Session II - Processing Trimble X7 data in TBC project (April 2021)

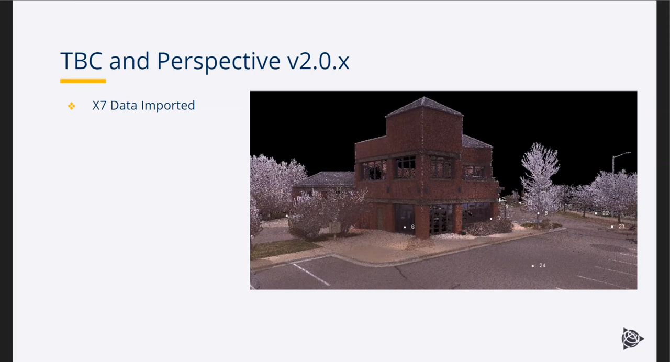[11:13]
And there's our last stage is we now we have TBC and perspective version two geo-referenced in the field, x7 data imported, and now we're ready to generate, uh, uh, deliverables and objects, uh, from, uh, the point cloud tools and TBC. And, uh, one thing to note is, uh, uh, this month, April, we had perspective version 2.1 released.
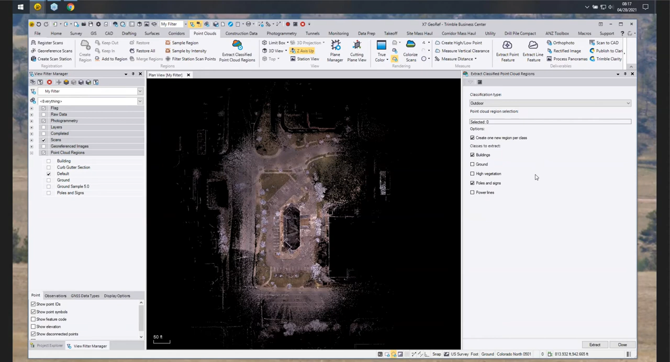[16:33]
And for this focus, it would be the outdoor, um, you can specify what areas or regions that you want to extract and by clicking on and off different ones. Um, and then once you run that tool, it basically categorizes all those point clouds automatically for you. Um, and then adds it over in the view filter manager so that you can turn those on and off, um, as needed just by flicking on a layer.
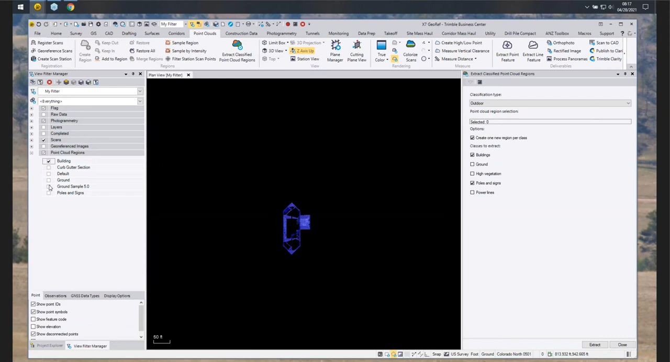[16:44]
And you can see the buildings come in as blue, uh, ground is in brown,
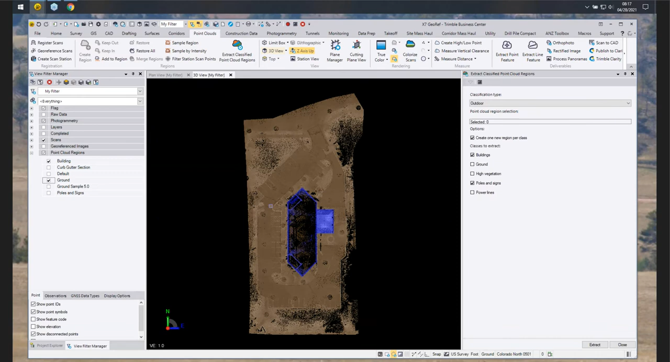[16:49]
and it's a nice way to just filter down that data and only work with what you need. All right. So the next thing we could do is create and add into a region.
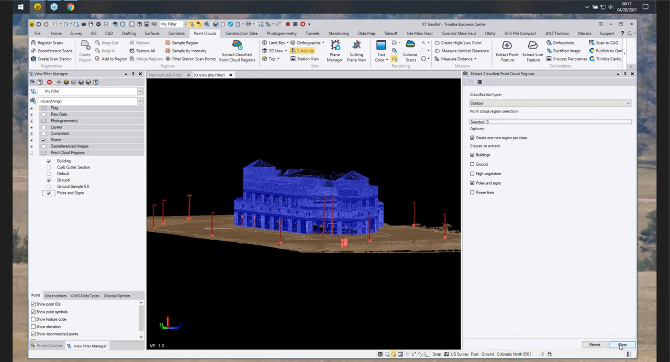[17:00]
So, um, you can see here in the point clouds tab and in the region section on the ribbon,
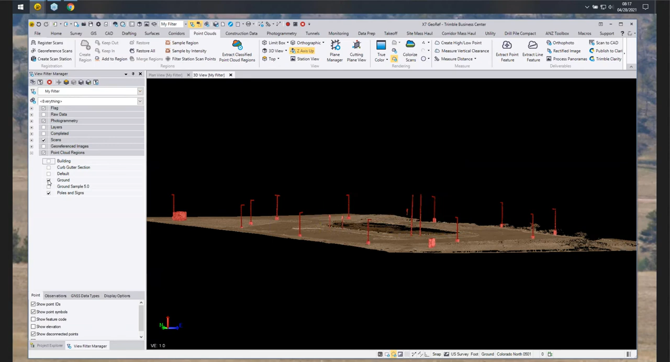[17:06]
you can create a re a region.
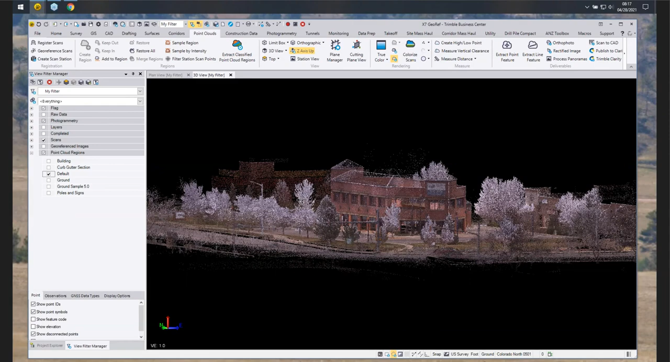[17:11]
You can add to a region. Uh, a good example would be, you know, if you run this tree extraction and it doesn't get all the trees that you wanted or it misclassified a tree, you can simply select over a tree and then add it to that, uh, vegetation region. Um, so that's a nice little tool. And then being able to, uh, do a keep in and keep out throughout the data.
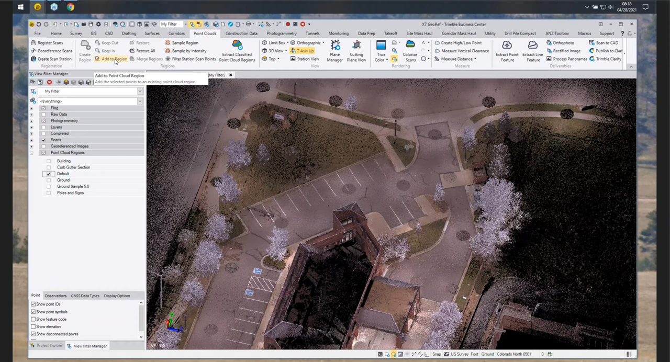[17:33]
Um, again,
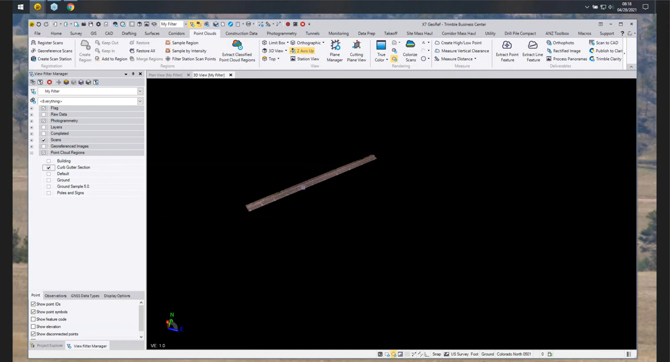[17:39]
really nice tools for you to have and clean up your data.
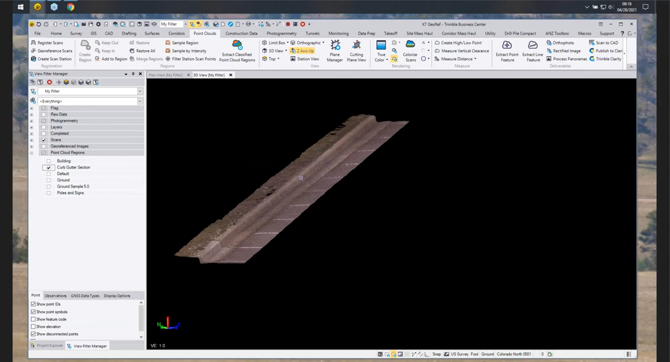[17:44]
So this is a nice instance where Dan did a window over this and said, keep in. So now we could literally fire up
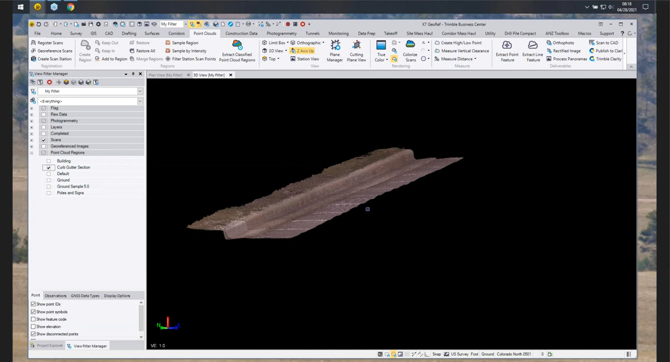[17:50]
the curb and gutter extraction tool and run only on this point cloud and not worry about other items that may get in the way. All right. Let's go ahead and flip back to the slide.
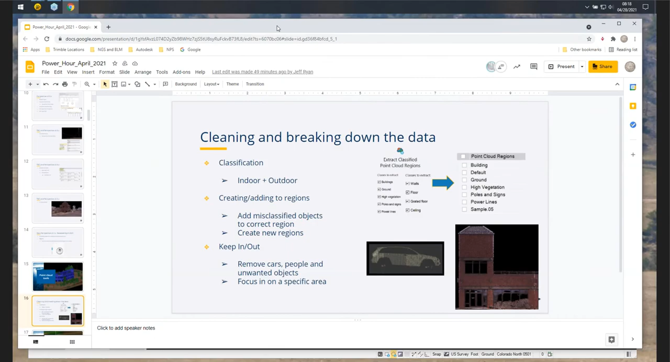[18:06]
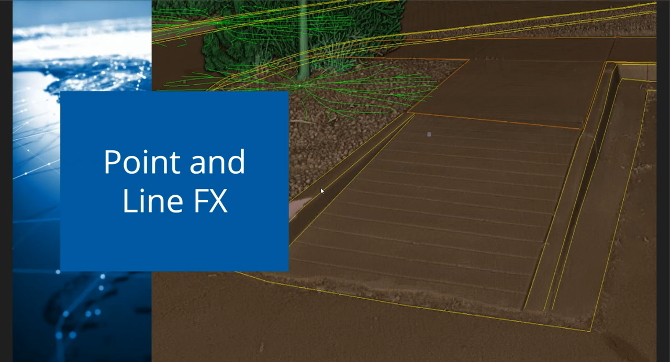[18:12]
Uh, next up, I want to show you guys some of the, the point and line feature extraction that we have available in terminal business center. So you can see in this image here, it's some stuff that we were doing in preparation for this power hour, but it does pretty, pretty well on the curb and gutter. Um, as well as some other items that I'll be covering here in a minute.
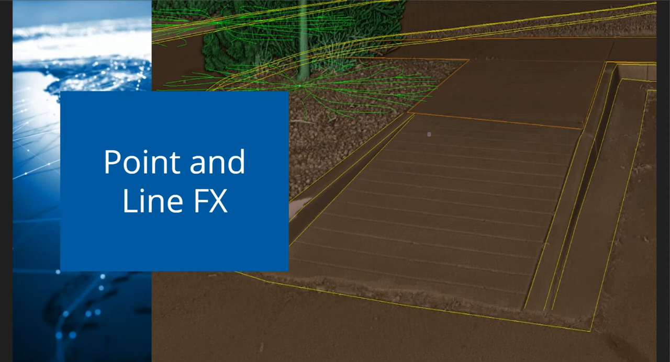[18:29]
All right. So for points, uh, we have two approaches, which is a manual and a automated approach to go through terminal business center and basically extract trees, poles and signs. Um, and what I wanted to show or make a note of over here on the right hand side, just for time's sake today. Um, what we'll show today is the manual approach where I'll go ahead and select one tree and go through and show how to adjust the height of the tree,